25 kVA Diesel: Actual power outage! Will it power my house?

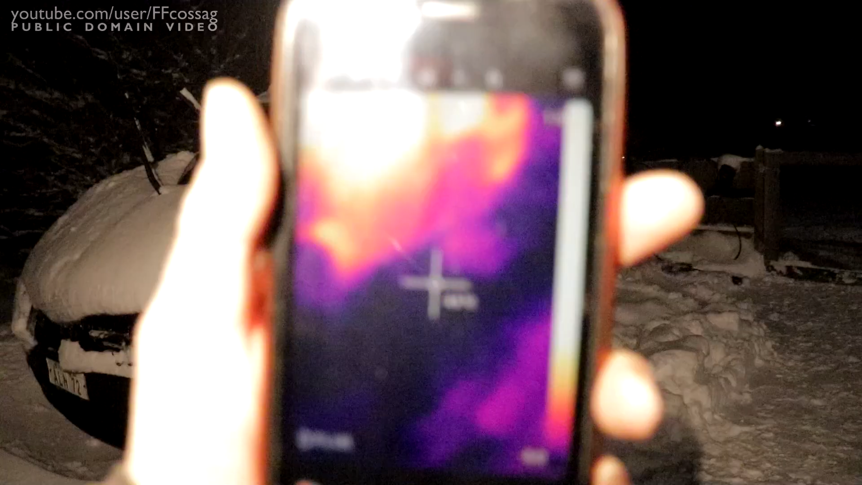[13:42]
And of course the whole car, if we get a war going, it's certainly not invisible.
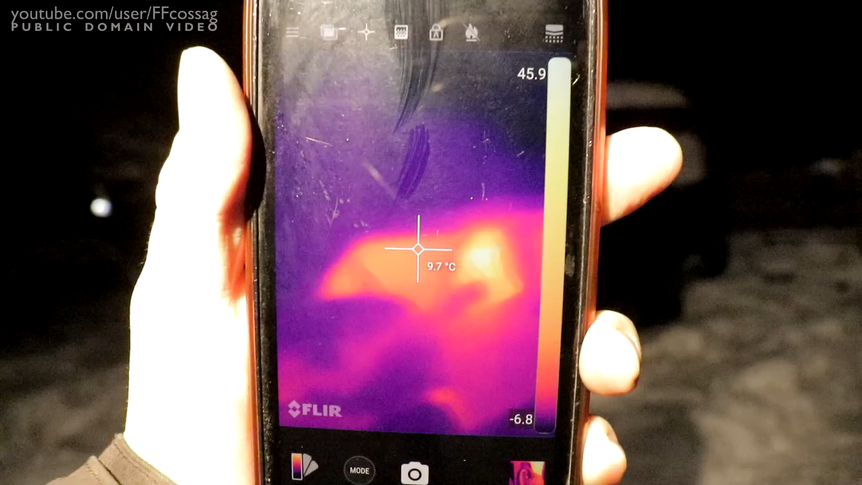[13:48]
On screen: spot 9.7°C
This thing would attract drones like crazy,